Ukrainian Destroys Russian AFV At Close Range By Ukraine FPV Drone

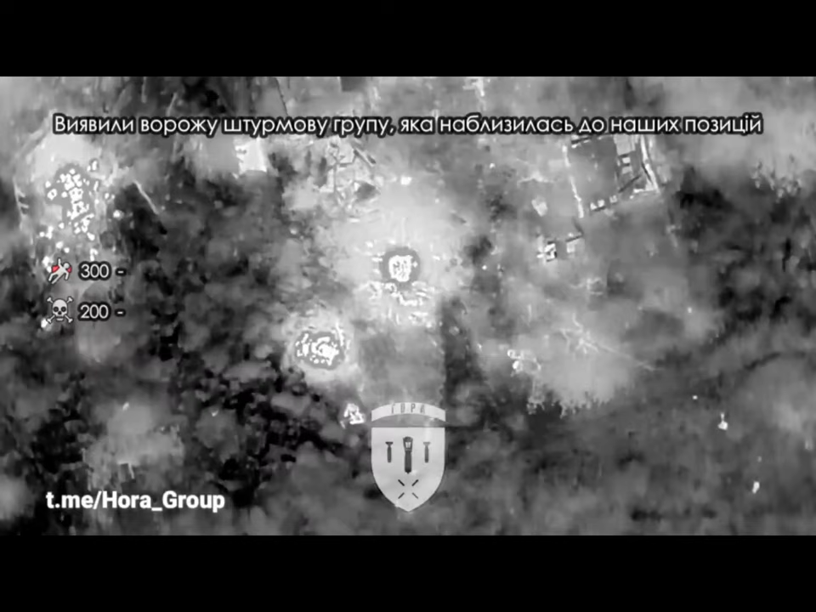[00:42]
They started quickly, firing RPOA Schmel rocket-propelled infantry flamethrowers into Ukrainian positions, with the attack coming from two sides.
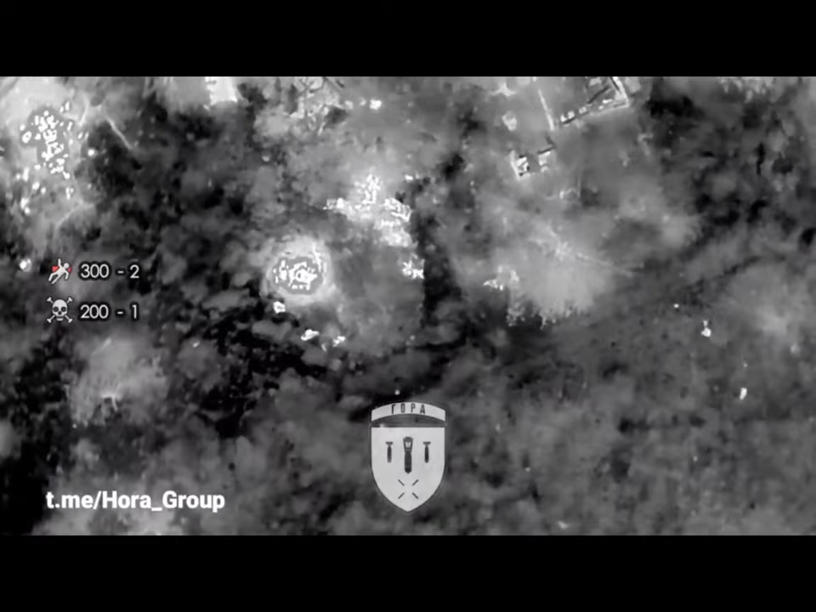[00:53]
But they were no match for the enemy.
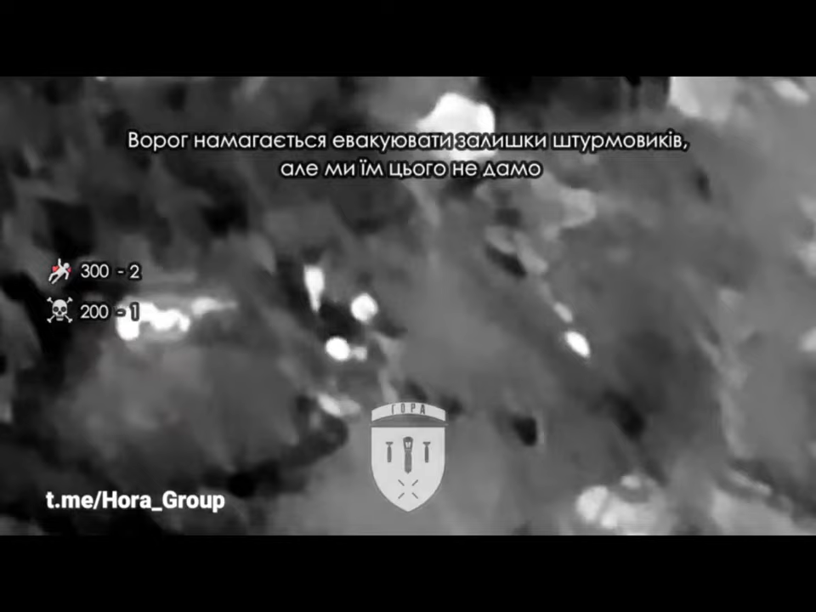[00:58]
Ukrainian soldiers discovered them earlier during their movement and accumulation closer to the front line.
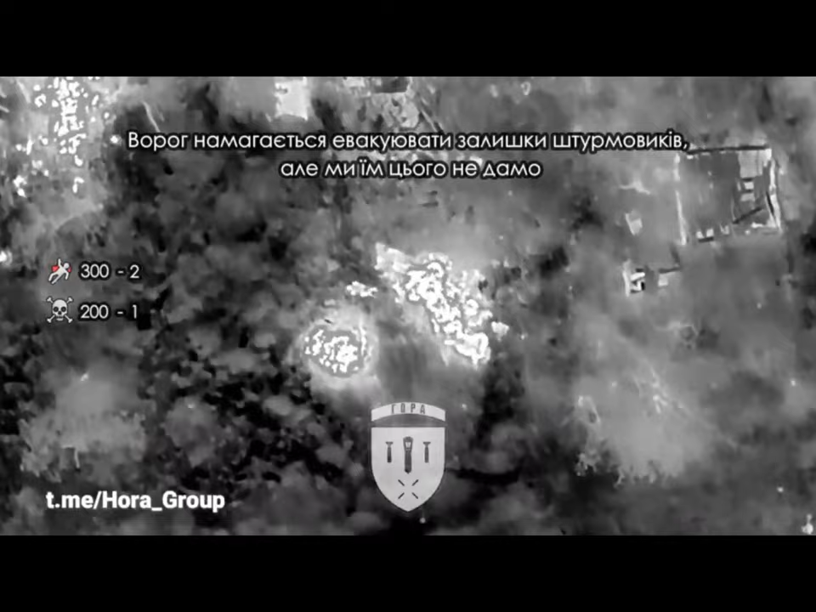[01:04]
And then Ukraine attacked as soon as they got close and began storming their positions. Within an hour, the attacking group was gone, half dead, the other half retreating, broken.
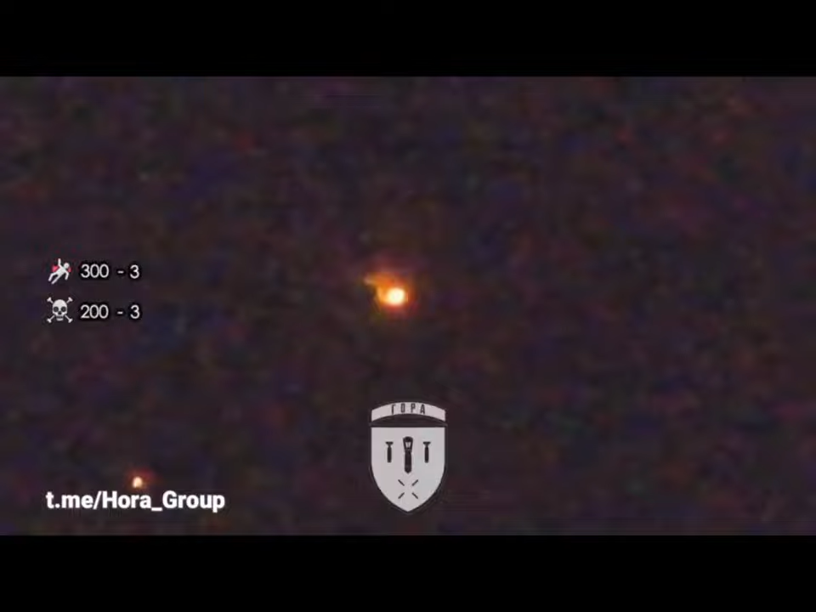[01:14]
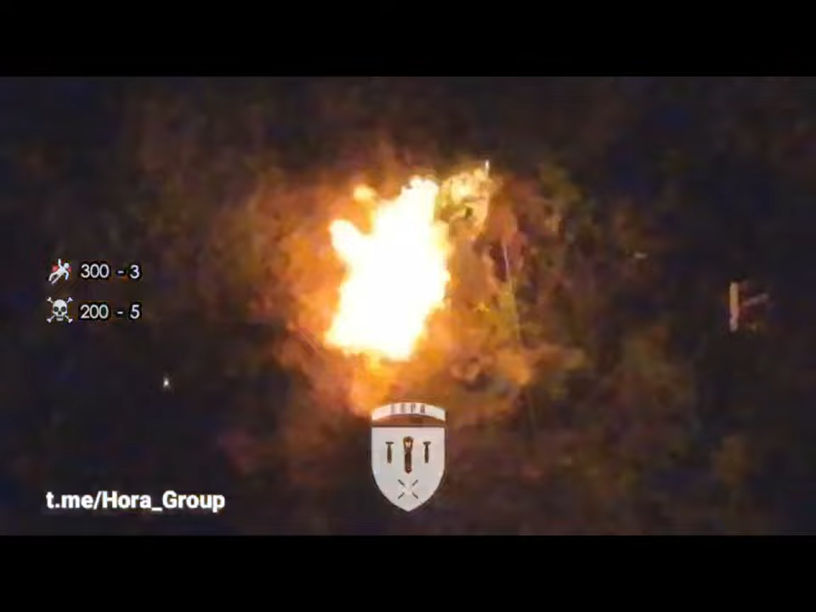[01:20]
An effective tactic for holding position is to prevent the enemy from closing in on infantry. Because the enemy has a chance to crush the defense.
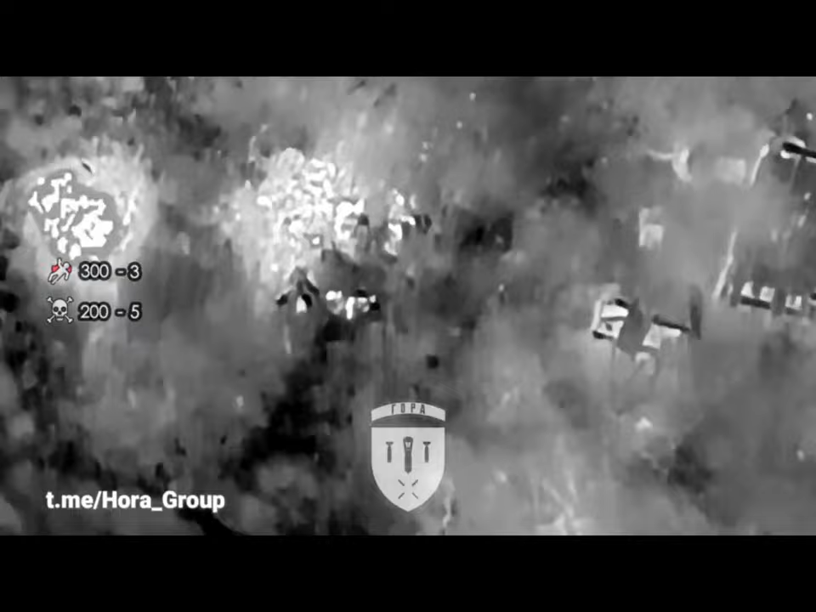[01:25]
Ukrainian troops identified and destroyed Russian troops even on the approach to their positions.